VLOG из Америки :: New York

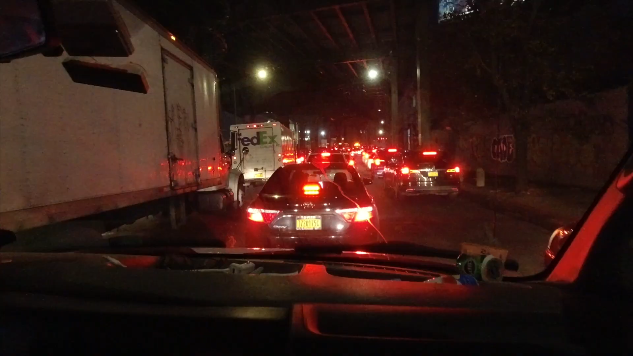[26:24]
Наконец-таки выбираемся из города Нью-Йорка уже официально. А тут такая пробка, 3,5 часа в общем домой ехать. А дорога, в принципе, должна быть 2,5. Вот так вот. Понедельник вечер, 5 вечера. Худше времени и места не найти, чем Нью-Йорк-Сити в 5 вечера.